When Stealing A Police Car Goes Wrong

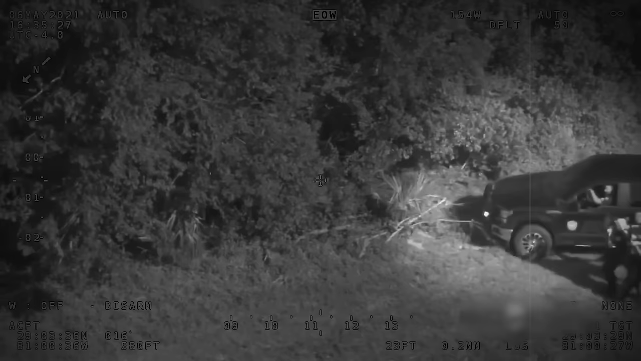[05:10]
But after a peep maneuver leaves the commandeered vehicle inoperable and officers begin to close in, Cummings proves he'll do anything to escape their grasp.
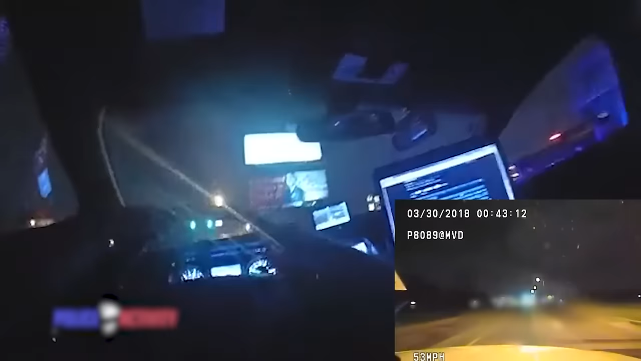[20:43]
April somehow manages to take control of the police vehicle, locking the doors before furiously speeding away.